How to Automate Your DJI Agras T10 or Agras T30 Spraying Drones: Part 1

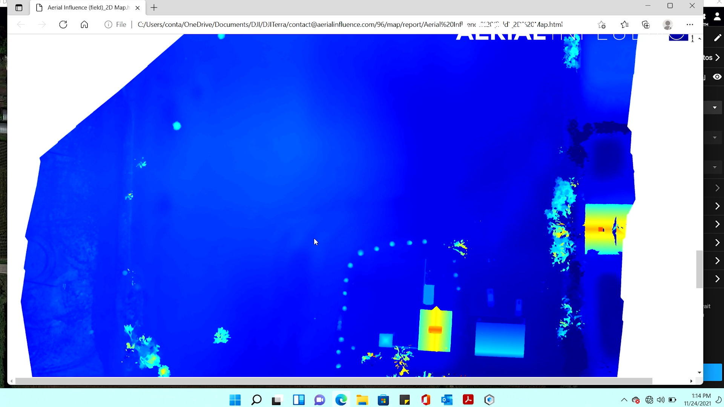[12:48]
So you'll be able to get, uh, uh, this, uh, DSM preview here.
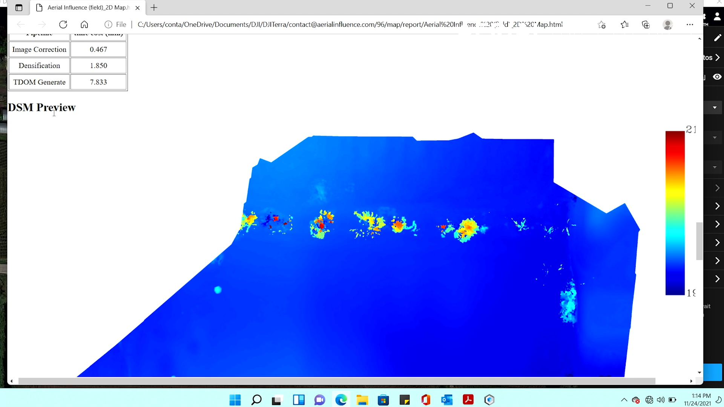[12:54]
All right. And then you get, uh, last part is the overlap of all the pictures.